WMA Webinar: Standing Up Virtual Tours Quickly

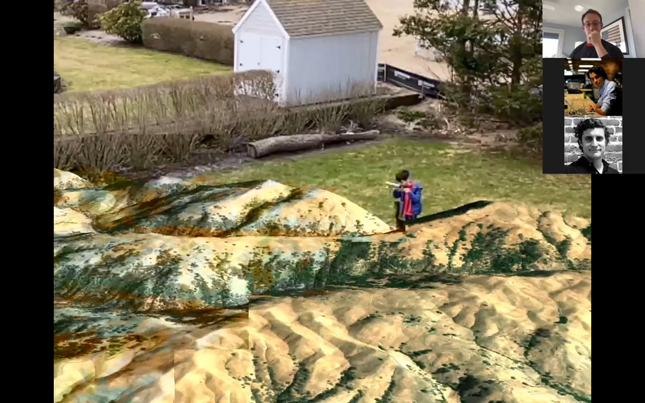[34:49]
So, um, so this is how it works. Here's a question. How does one actually walk on the map? So this is an augmented reality object.